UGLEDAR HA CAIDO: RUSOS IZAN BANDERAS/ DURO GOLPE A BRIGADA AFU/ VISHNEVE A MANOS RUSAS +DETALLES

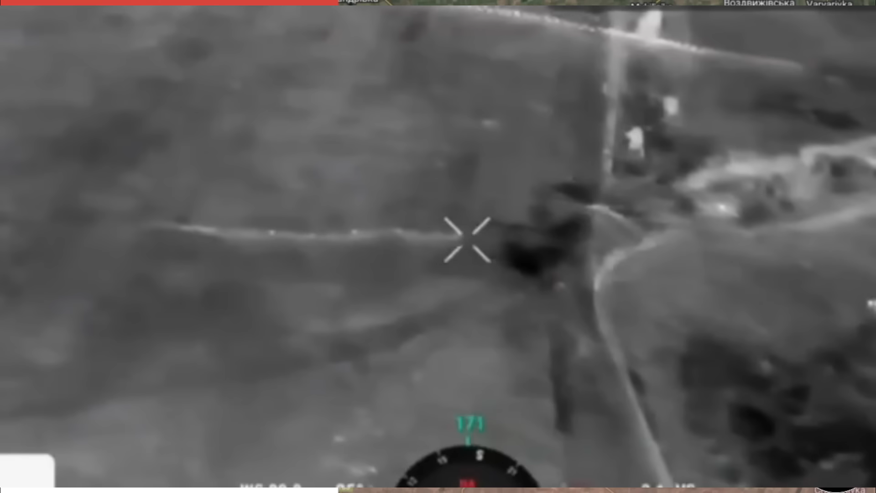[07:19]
Un piloto de dron FPV de las Fuerzas Armadas de Rusia trabaja o hizo un trabajo magistral
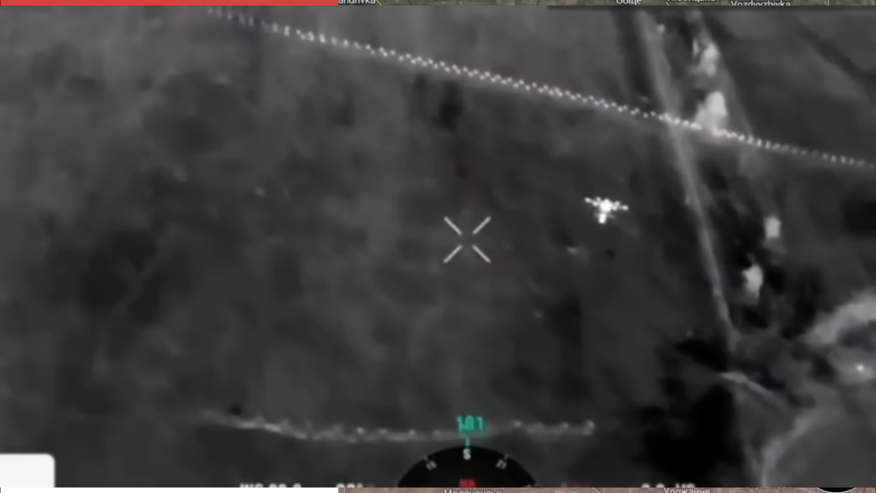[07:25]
contra un dron Babayaga ucraniano en esta dirección.
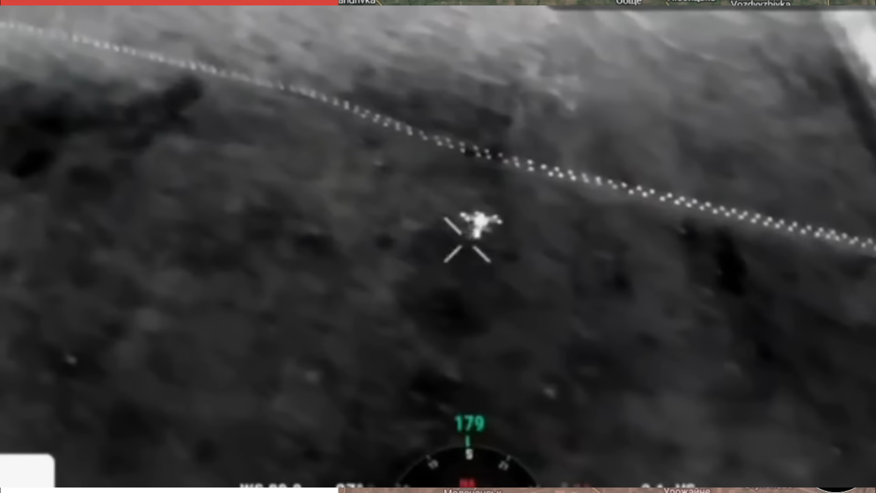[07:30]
Allí vemos el golpe magistral firmado por otro dron FPV ruso y bueno, vemos el golpe y la caída del dron Babayaga ucraniano. Esto sucedió al norte de Rabotino en el avance, en el ataque que tienen las fuerzas rusas en esta dirección hacia Orehok.
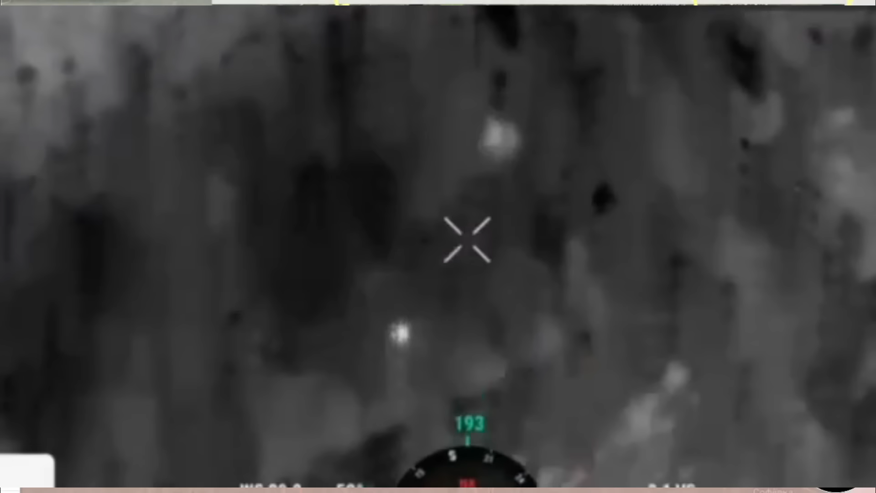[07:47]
Bueno, vamos a irnos directamente hacia la zona del sur de Donetsk.
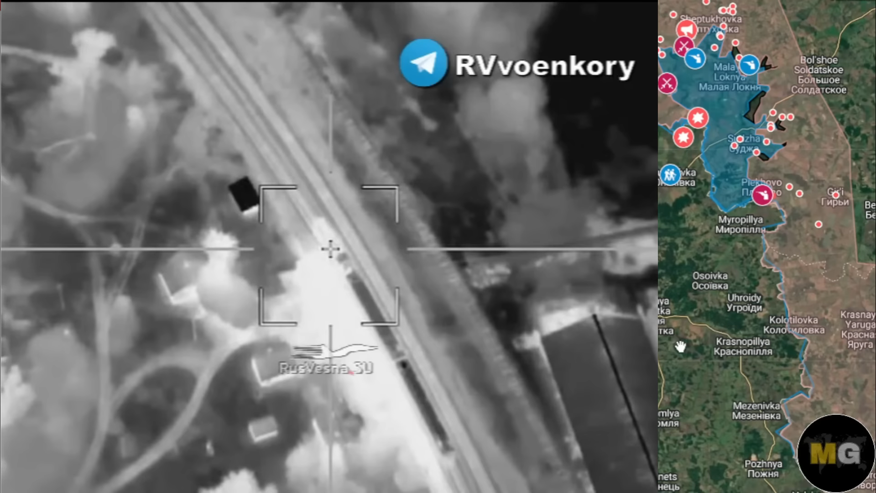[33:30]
Vemos una derrota de una locomotora que llevaba productos militares hacia la zona limítrofe
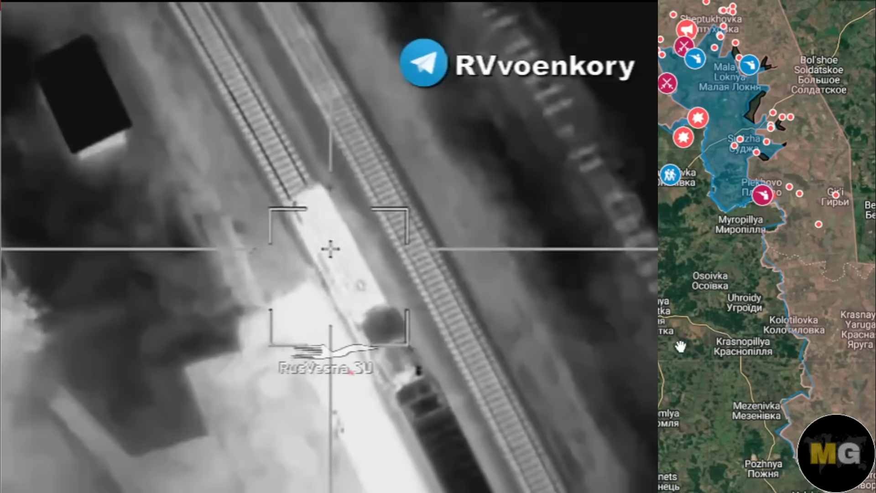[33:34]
entre la región rusa de Kurs y la región ucraniana de Sumy.
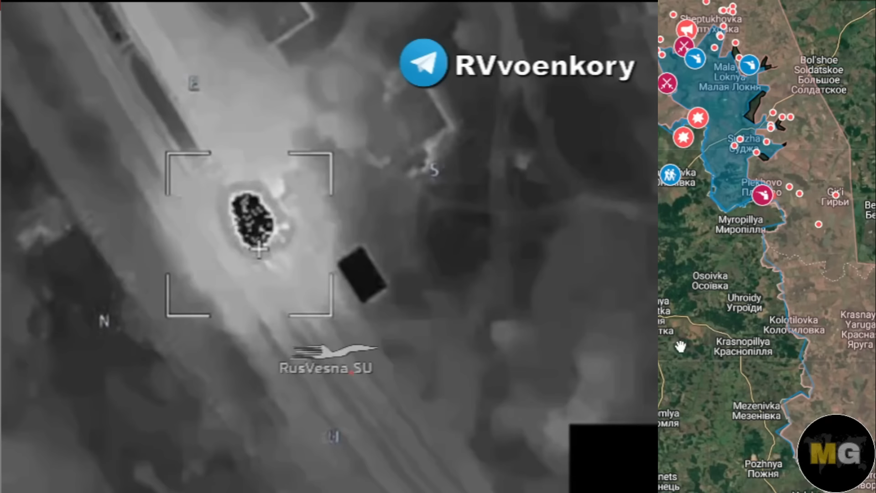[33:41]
Allí un dron Lancet logra impactar esta locomotora en la región de Sumy.
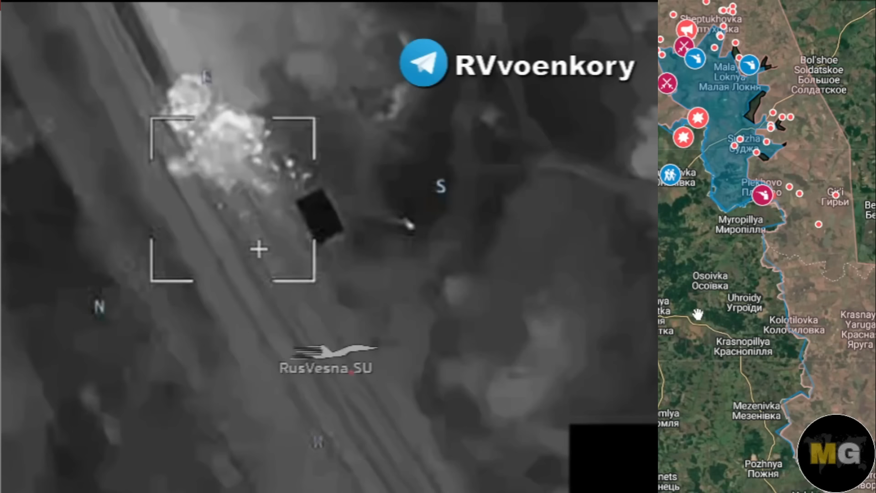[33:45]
Tenemos otro video. Esto fue también el día de ayer. No pudimos presentarlo en su momento.
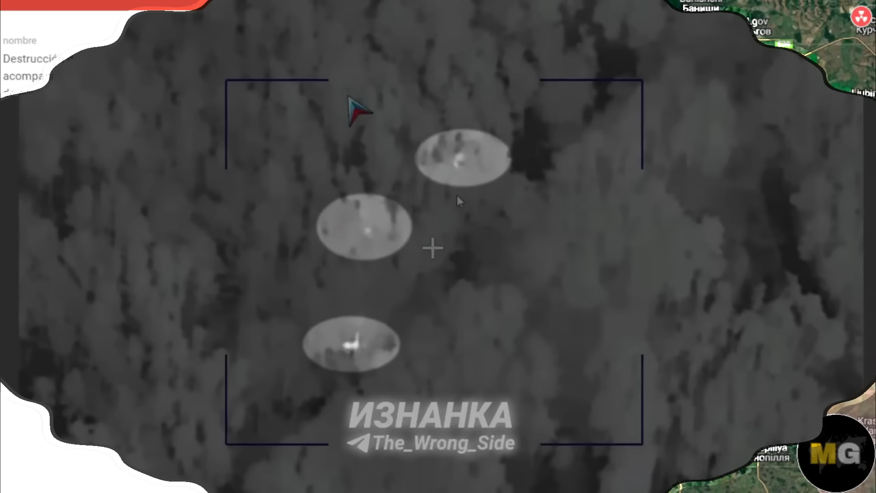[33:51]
La destrucción de un MLRS Vampyr
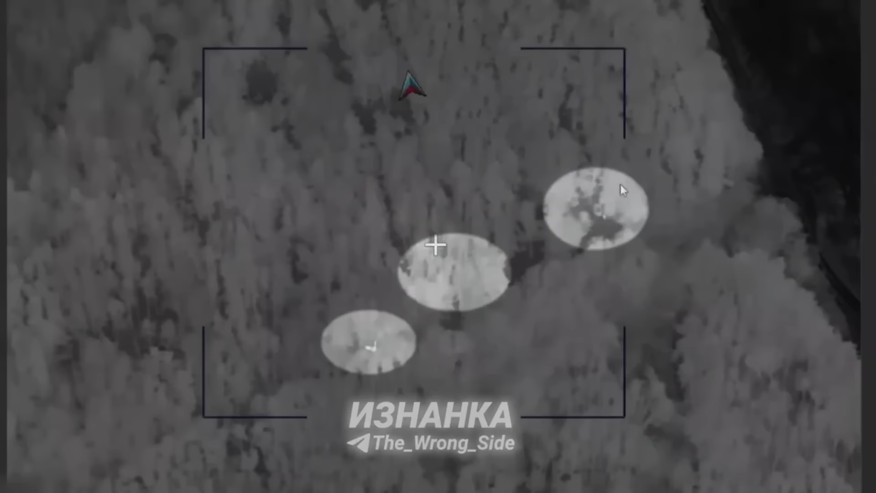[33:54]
junto con los vehículos que lo acompañaban en la región de Sumy.
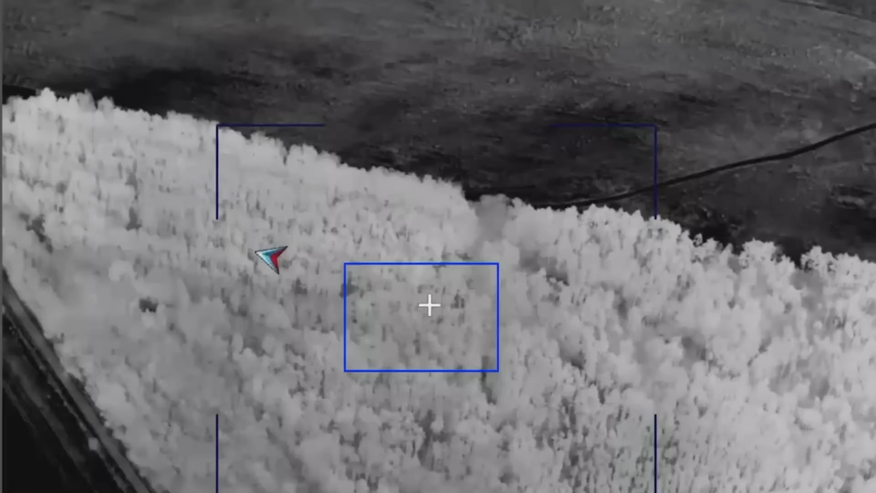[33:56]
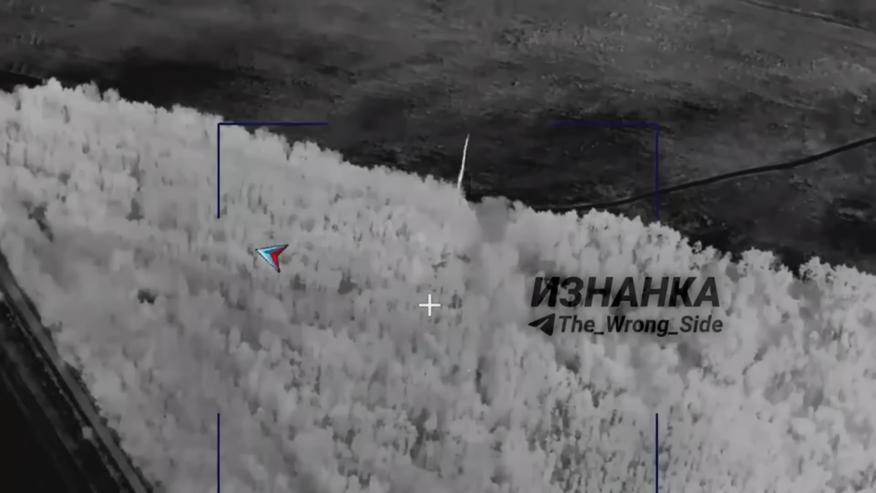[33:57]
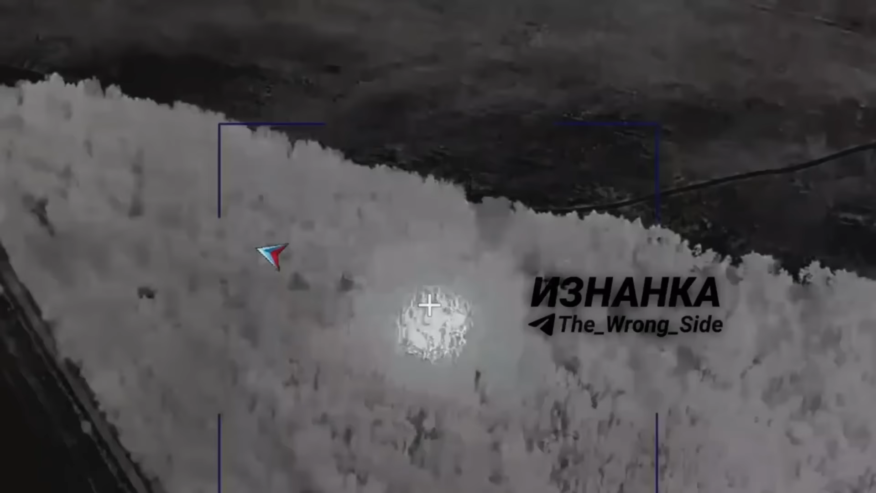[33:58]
Además de la destrucción de estos equipos, tanto el lanzador como los vehículos que lo escoltan,
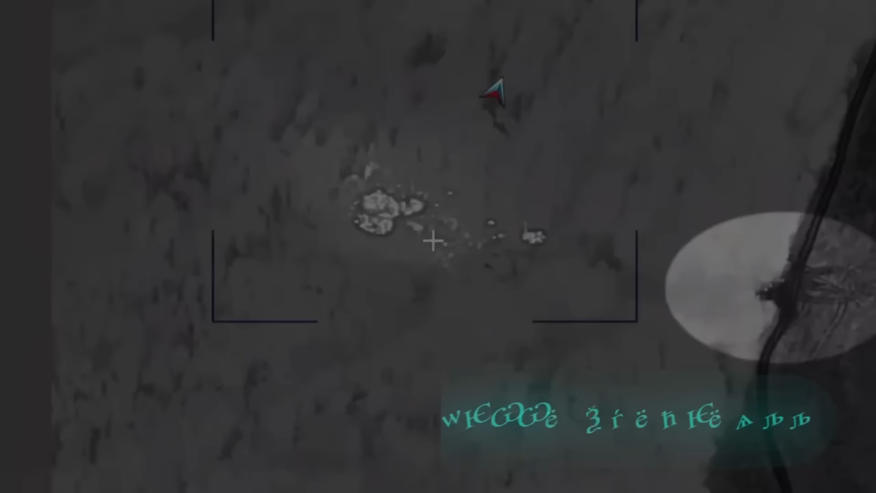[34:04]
fueron destruidos hasta 20 ucranianos en esta zona de Sumy,
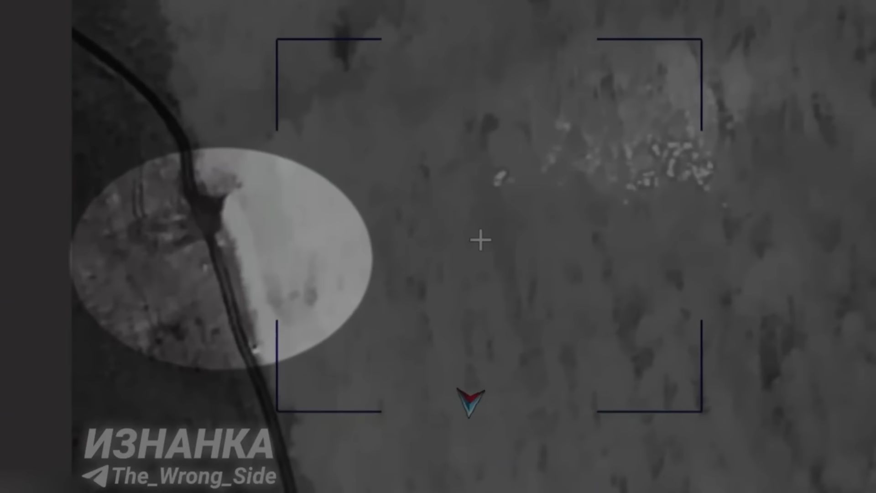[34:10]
cerca de la parte limítrofe con la región rusa de Kurs.
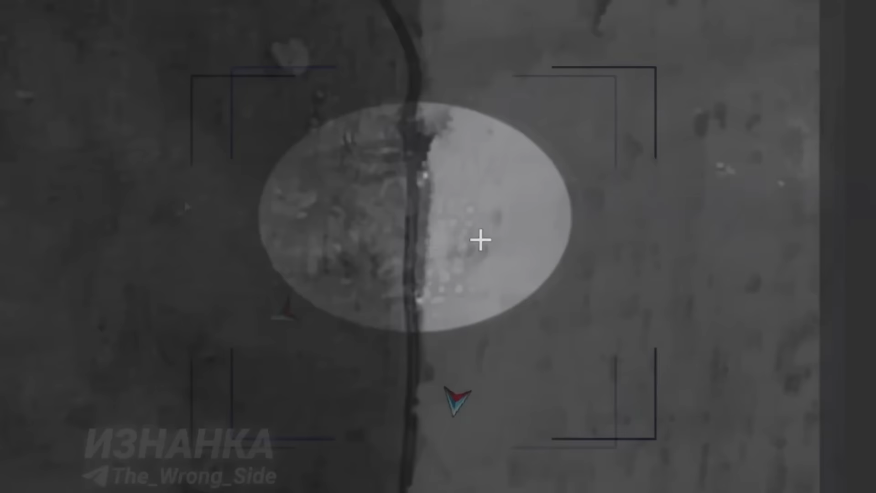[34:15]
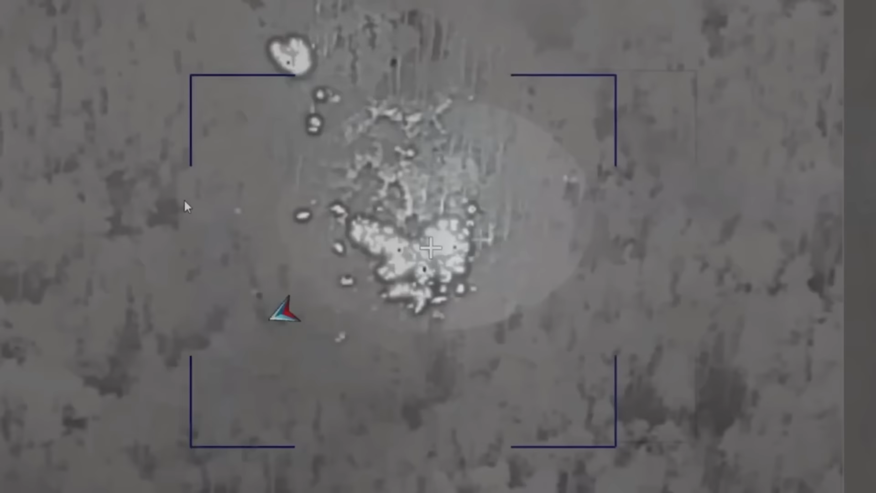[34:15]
Bueno, dos videos que queríamos presentarlos, sobre todo este sistema Vampyr, que fue el sistema checo, que fue atacado el día de ayer y destruido por las fuerzas rusas.